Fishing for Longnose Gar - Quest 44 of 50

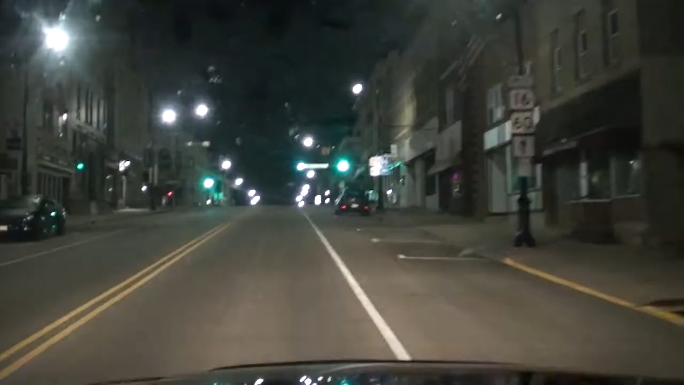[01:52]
We have arrived in downtown Columbus on a Saturday morning at 4:20 in the morning. I wonder what's going on in the air right about now.
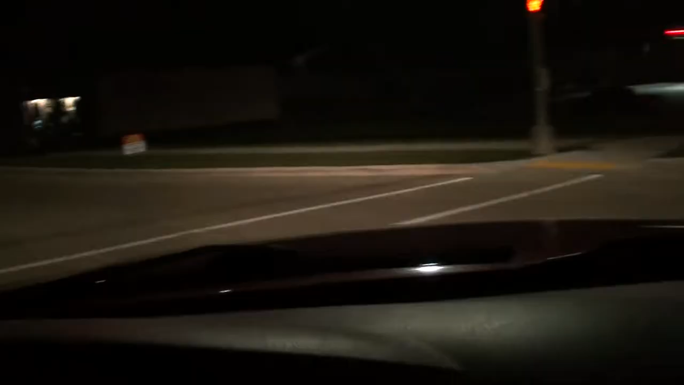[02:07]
You want to see the real reason why I like Columbus? It's right there! Do you see it?